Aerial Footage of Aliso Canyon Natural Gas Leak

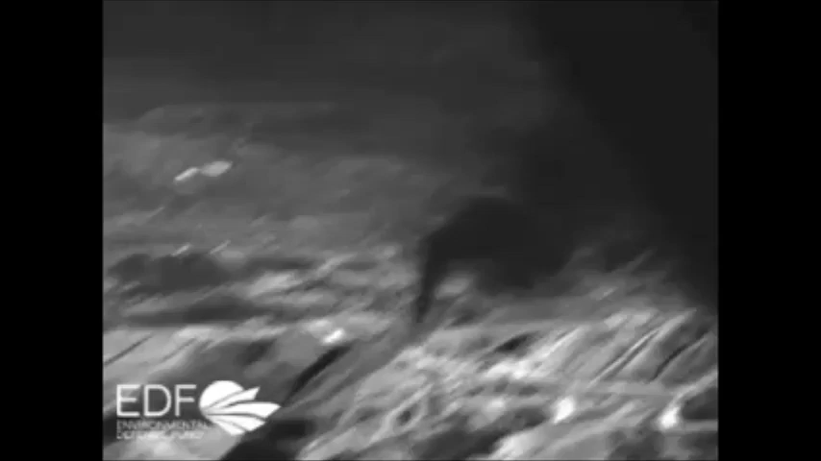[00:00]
New footage released by the Environmental Defense Fund offers the first bird's-eye infrared view of the natural gas leak at the Aliso Canyon Storage Facility owned by Southern California Gas Company.
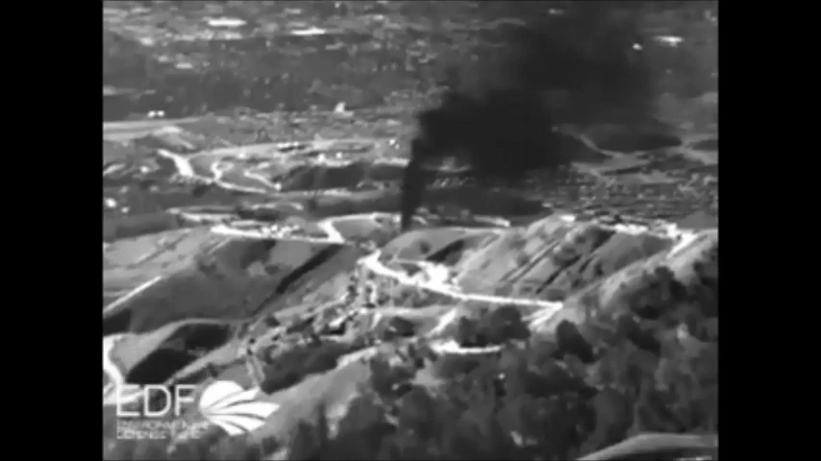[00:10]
The leak, which has been going on since October, is invisible to the naked eye. It's disrupting life in nearby parts of Los Angeles and the San Fernando Valley, and pumping 62 million cubic feet of methane into the atmosphere each day. That's bad news for the climate.
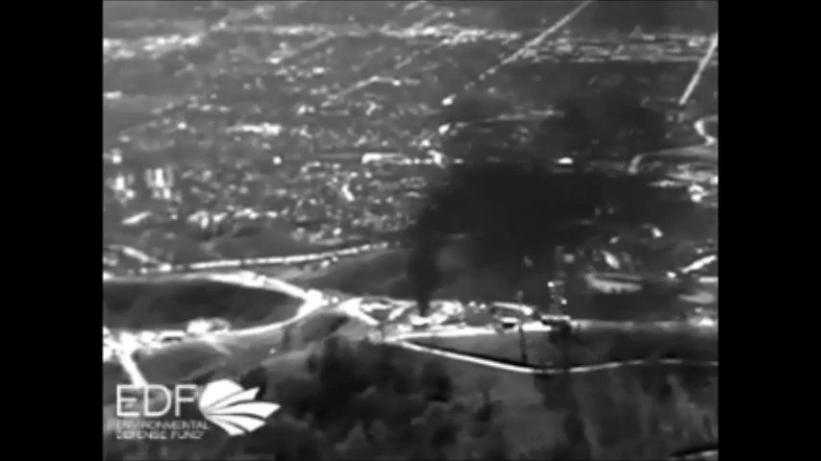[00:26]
Methane, the main ingredient in natural gas, has over 80 times the warming power of carbon dioxide over a 20-year time frame.
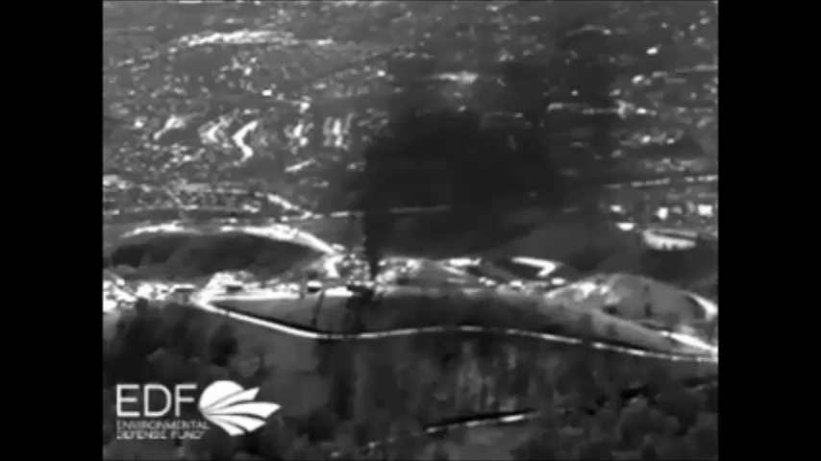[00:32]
EDF estimates the daily, near-term climate damage caused by the Aliso Canyon leak is equal to the emissions of 7 million cars. The video was filmed by a specialist using an infrared camera called a FLIR. Leaks this size are rare, but major leakage across the oil and gas supply chain is not, and it adds up to a big climate problem, not just in California, but across the country.